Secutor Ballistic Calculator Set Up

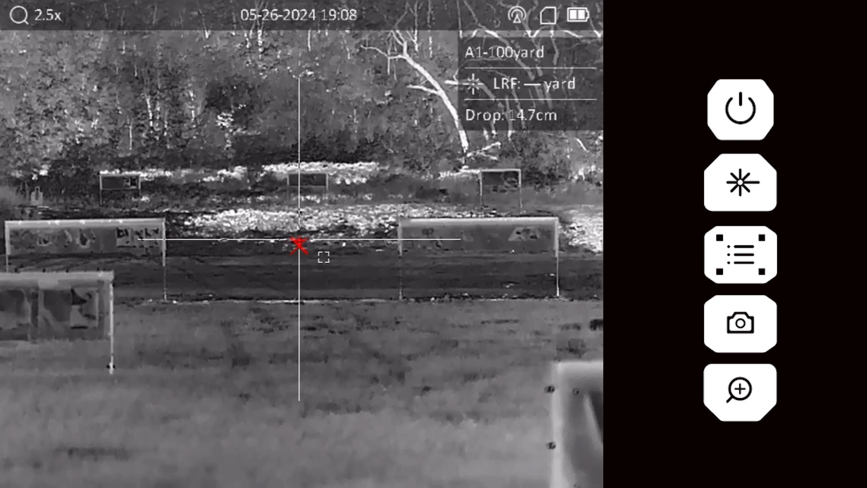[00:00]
Long press the menu button, cycle to ballistic calculation, and short press the menu button to select.
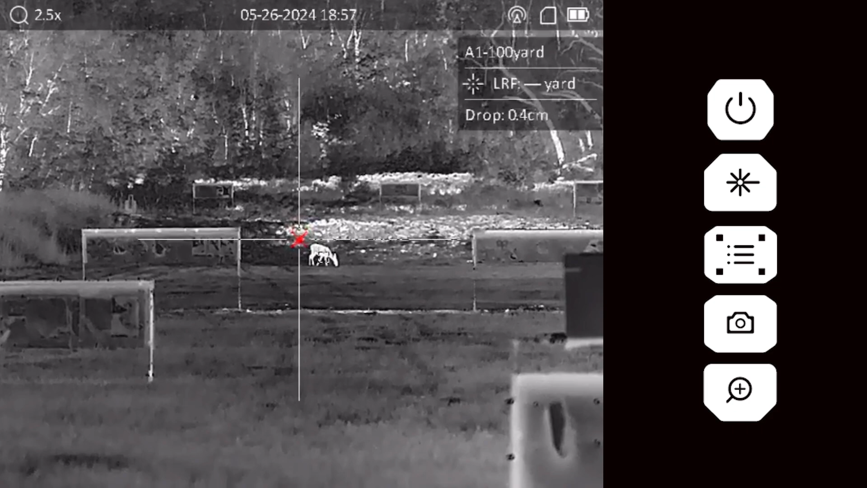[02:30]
Short press the laser button. A red X will appear indicating your point of aim for that distance. Place the X on your target and prepare to fire.